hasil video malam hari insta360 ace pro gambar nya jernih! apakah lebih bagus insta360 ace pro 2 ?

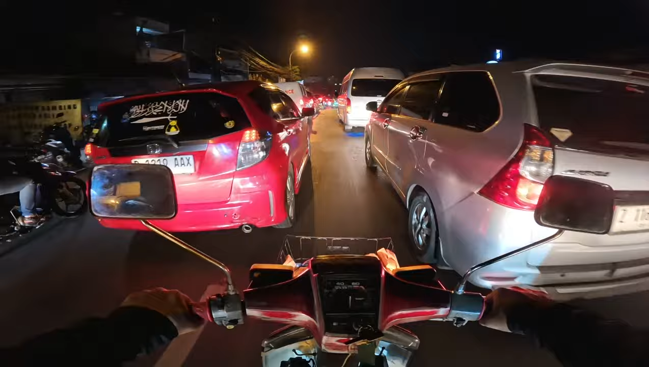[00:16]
Bagaimana teman-teman Mas Ugi untuk hasil videonya? Apakah sangat jernih?
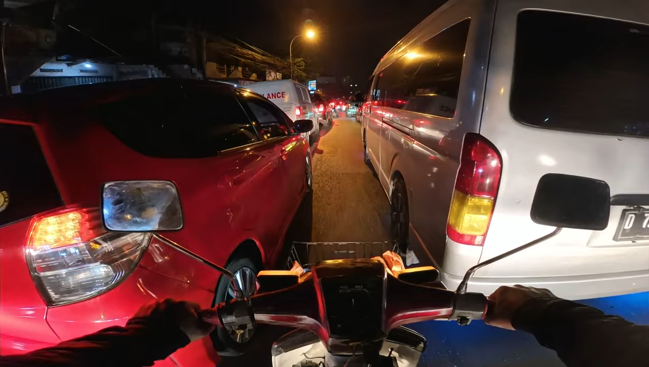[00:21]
Dan disini juga kebetulan saya kemarin beli neck mount ya buat mounting yang disimpan di leher Karena kebetulan saya juga belum ada dana buat beli adapter mic ya Agak lumayan juga ya harganya sekitar Rp450.000an
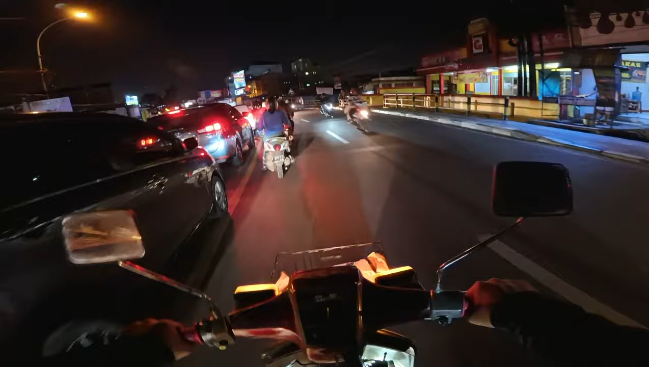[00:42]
Jadi terpaksa saya mengakalinya dengan membeli neck mount agar si kameranya itu lebih dekat ke arah mulut ya Ini juga sekalian ngetes suaranya
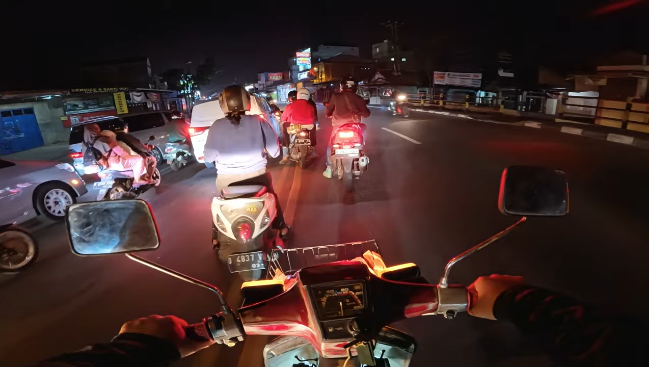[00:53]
nih Ngetes suaranya nih tanpa bantuan mic ya Suasananya macet malam ini Mungkin orang-orang udah pada liburan kali ya dari hari belima
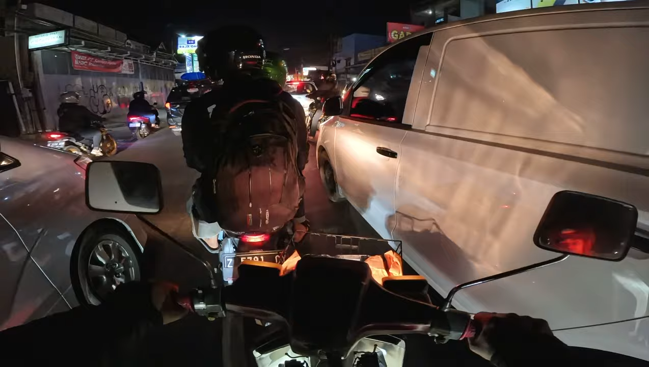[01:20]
Nanti kita bakalan coba ke tempat yang agak gelap ya ke daerah Masjid Aljabar Di sana itu penerangannya agak kurang bagus ya Kalau disini mungkin masih kelihatan jelas ini Karena banyak pencahayaan di kiri tanah
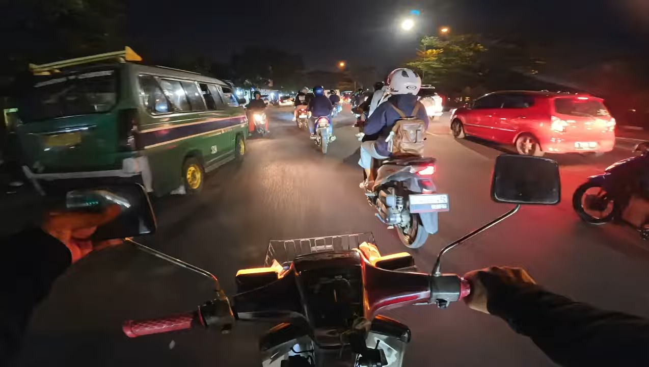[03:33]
Masih agak macet Kalau ke arah kanan Kita ambil jalur kiri aja Ke Soekarno Ngata Karena di daerah Soekarno Ngata ini Peneranannya kurang bagus Gelap
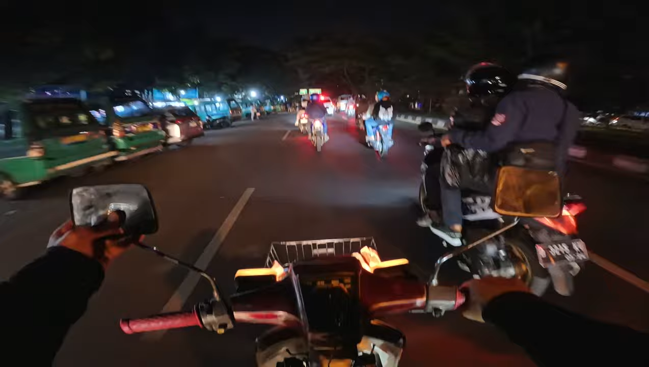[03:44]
Saya juga sudah beberapa kali Membuat video malam Kalau untuk hasilnya itu Kalau secara kasat mata itu Ini tuh gelap ya Tapi biasanya kalau sudah Direkam pakai Insta360 S Pro ini Hasilnya itu bakalan terang gitu Mungkin karena Kameranya sudah menggunakan AI Dan ada fitur canginya ya Dan kameranya juga Ini sudah pakai Leica ya
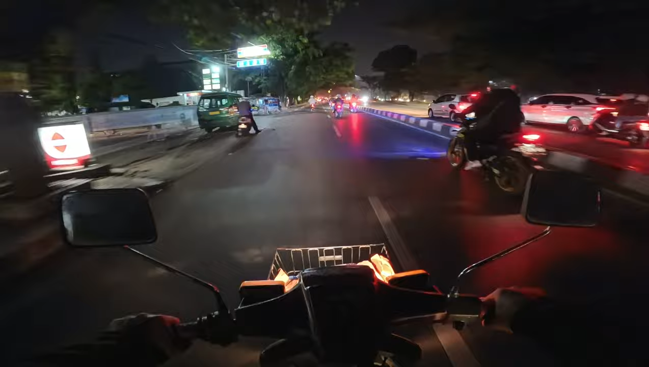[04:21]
Disini ini agak gelap nih Agak sedikit gelap Nanti kita coba ke sana ya Ke daerah Aljabar Disana lebih gelap lagi Pokoknya ini judulnya night rider Night rider Kalian tes Kamera pure suit ya Di low light Di mode malam
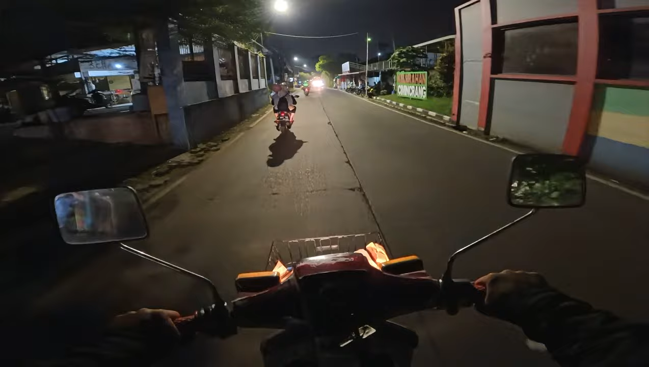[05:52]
kita masuk ke daerah sini ya Ini masuknya Cimin Serang, teman-teman Daerah Cimin Serang Dan di sini juga ada stasiun Cimekar ya stasiun kereta api Cimekar
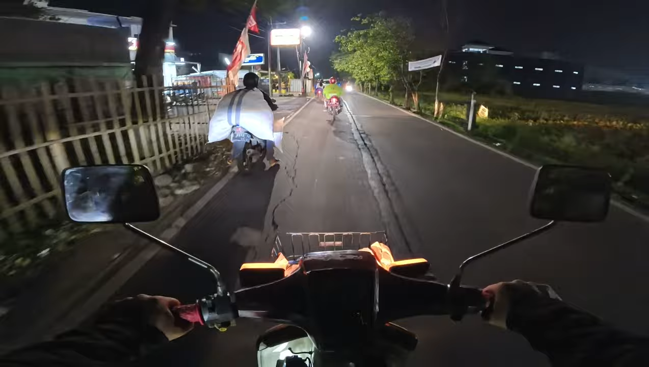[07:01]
kalau pakai neck mount aja kayaknya bakalan goyang-goyang deh kalau kena jalan berlubang atau jalan yang bergelombang
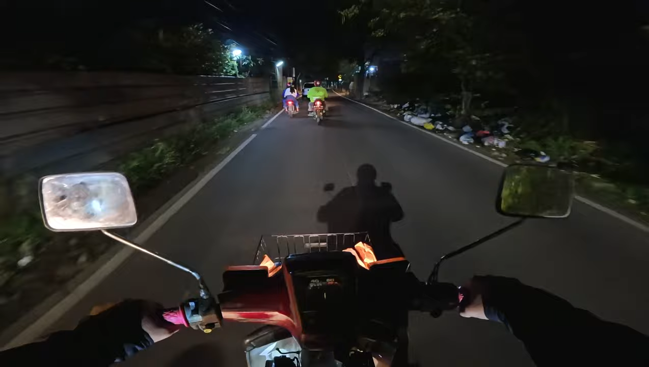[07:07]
Wah, ada tempat puksal di sana baru di sebelah kanan tadi nggak kelihatan ya Nah, di depan itu ada Masjid Al-Jabat teman-teman sekalian jalan-jalan aja sama sekalian ngetes sehasil malam hari sama audionya di depan ini sawah ya sawah dan ada komplek dan ini tuh rawan banjir ya disini tuh rawan banjir
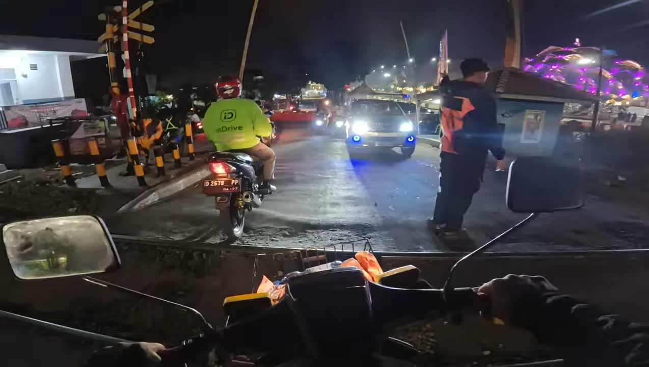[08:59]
keren ya kalau dilihat dari malam Masid Al-Jabat coba kita lulus belok kanan teman-teman bisa kelihatan gak?
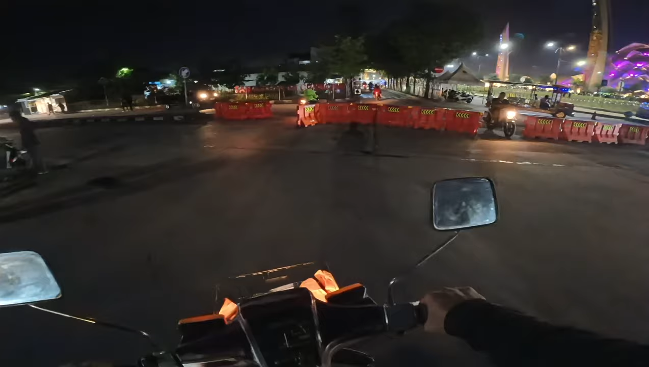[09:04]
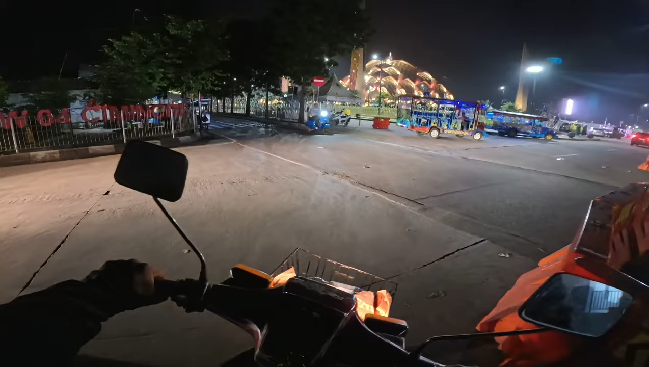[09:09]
nah kelihatan gak teman-teman tuh keren ya keren banget tuh wih, keren tuh wuh, mantep
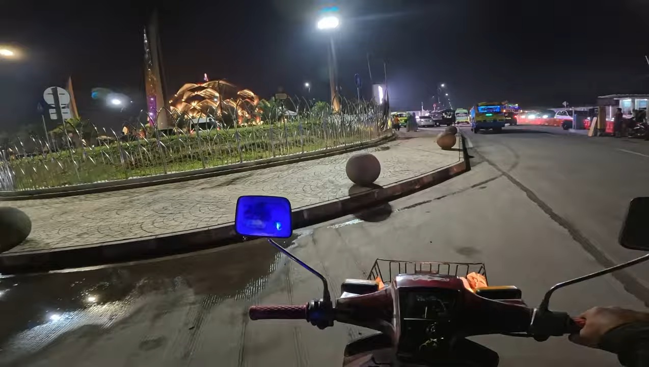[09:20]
yang seperti inilah teman-teman ya untuk hasil dari video Insta360 S Pro ini kebetulan sekarang hari Minggu jadi masih banyak wisatawan-wisatawan ya biasanya yang datang itu dari luar Pulau Jawa juga ada ya dari model-modelan dari Lampung dari Palembang Kalimantan pokoknya banyak banget sampai ke ini ya sampai ke Mancanegara juga ada ya
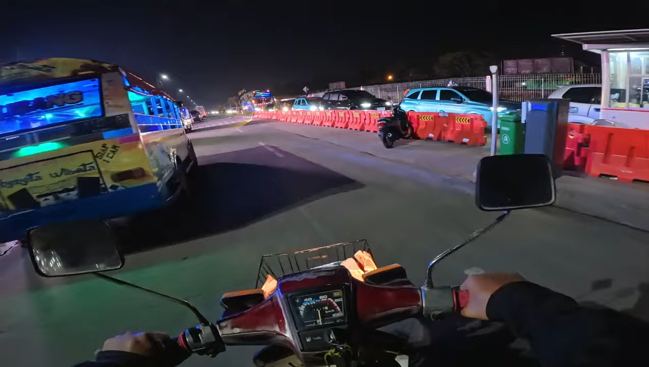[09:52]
coba kita kesini coba sini biar lebih dekat kelihatannya nah tuh keren teman-teman tuh
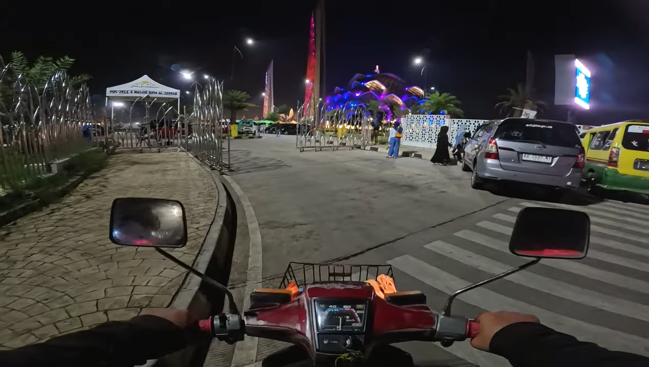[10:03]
mantep coba kita masuk tuh keren banget ya wih dan ini kurang tau ya kalau dari kamera apakah bagus karena setahu saya sih kalau untuk lampu-lampu itu disini tuh di Insta360 S Pro itu gak ada diter-diter ya
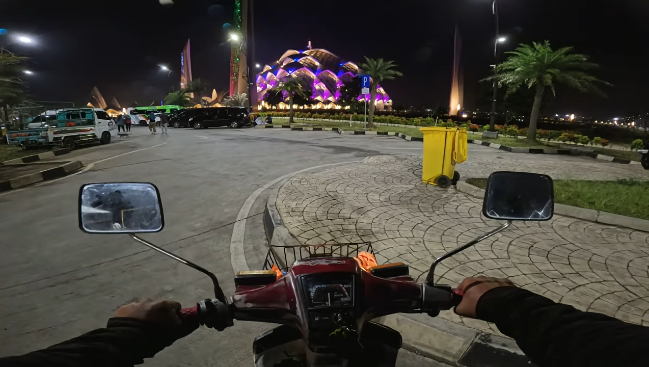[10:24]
pokoknya nanti juga bakalan saya lihat ya hasilnya seperti apa di editingnya ya keren ya